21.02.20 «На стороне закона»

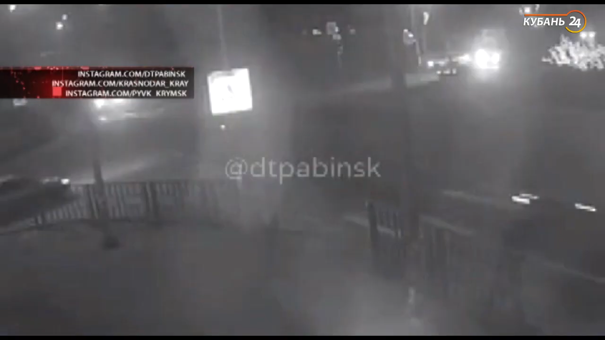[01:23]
Это произошло на улице Мира. Рулевой КамАЗа проигнорировал запрет на движение от электронного регулировщика.
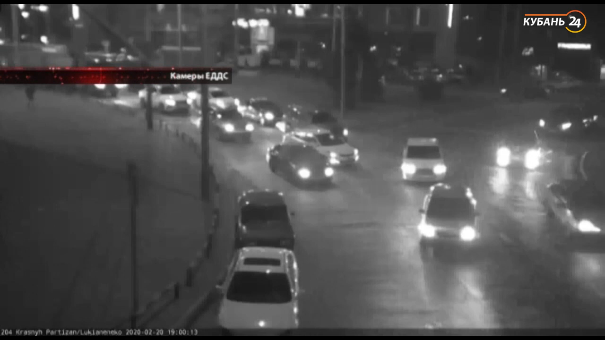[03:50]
Там при въезде на круг водитель белого авто посчитал себя самым умным и попытался протиснуться между двумя другими транспортными средствами. Сосед справа по пранее личных границ покорно стерпел, а вот тот, что стоял с другой стороны, нет.
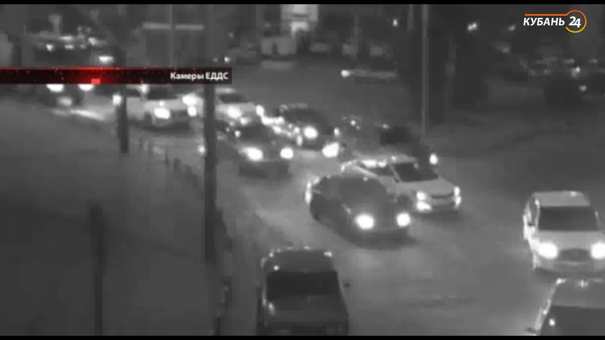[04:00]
Он надавил на педаль газа, выдвинулся чуть-чуть вперед и поранил обидчика.